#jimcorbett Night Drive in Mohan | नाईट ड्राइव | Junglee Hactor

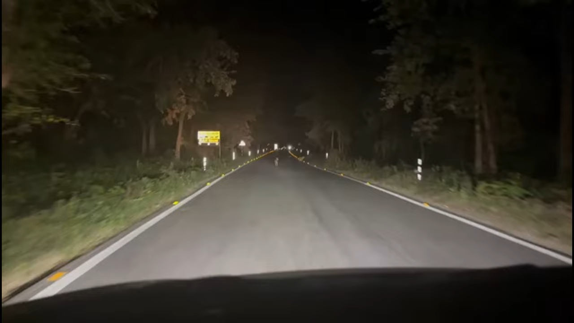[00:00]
कॉल जैकॉल, जैकॉल क्रॉस कर रहे हैं। ये देख गिर गिर आराम से। अरे यार एक और गिरा, एक और गिरा रोड पे, आराम से।
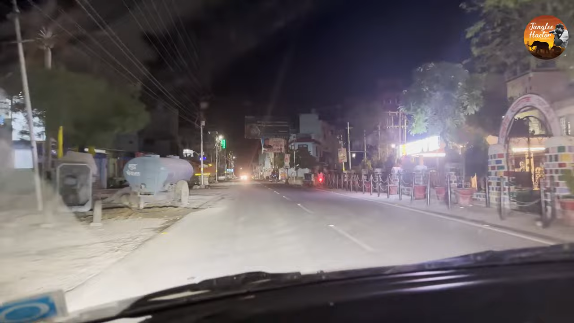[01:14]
पूरा अंधेरा, रात को 12 बज चुके हैं और हम लोग यहाँ से स्टार्ट हो गए, हमारी राइड स्टार्ट हो गई है अपने होटल तक के लिए।
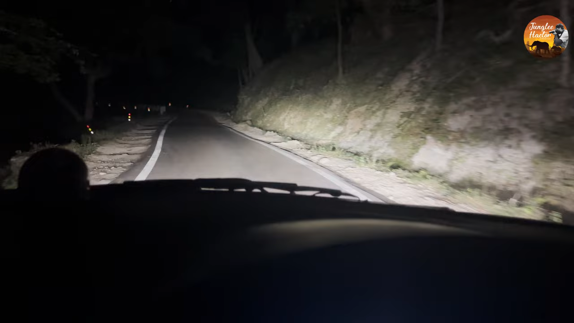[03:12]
देख कुछ दिखे ना दिखे कोई फर्क नहीं पड़ता उससे। और ये कि लाइट जो रात की वाइल्ड लाइफ है ना, वो अलग ही मजा है उसका
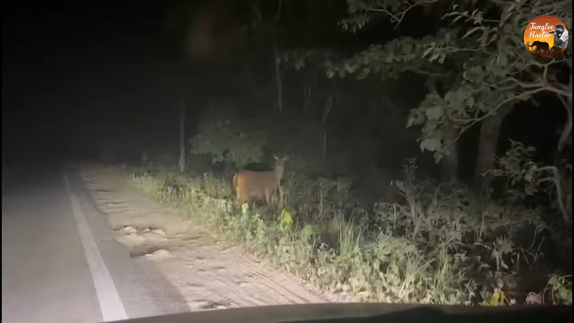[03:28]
यार, वेरी हैवी, मजा आ गया देख के यार इसको, इसको बोलते हैं वाइल्ड लाइफ,
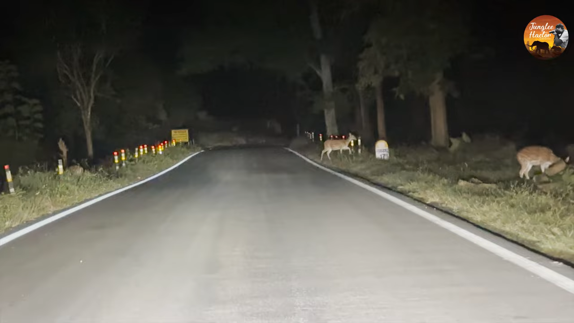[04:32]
इधर सारे बहुत सारे यहाँ पे, यहाँ पे
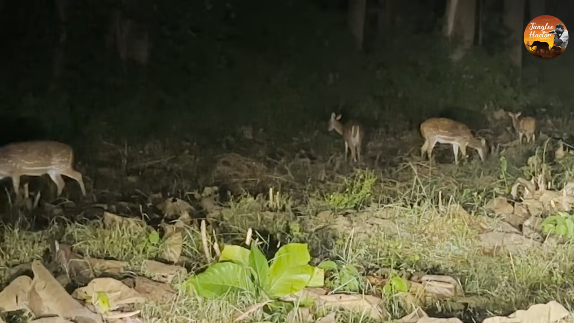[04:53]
कुछ दिखा नहीं है हम लोगों को, टाइम हो रहा है, बहुत दिखा है वीडियो में ना, ऊपर लेपर्ड बैठा हुआ, लेपर्ड
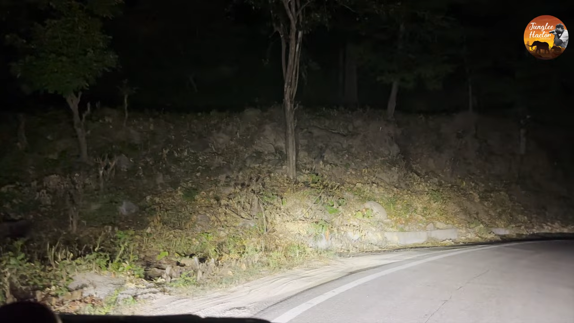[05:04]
इसी रिपे ऊपर दिखा, लेपर्ड बैठा हुआ पेड़ पे, इधर उधर जगह पे,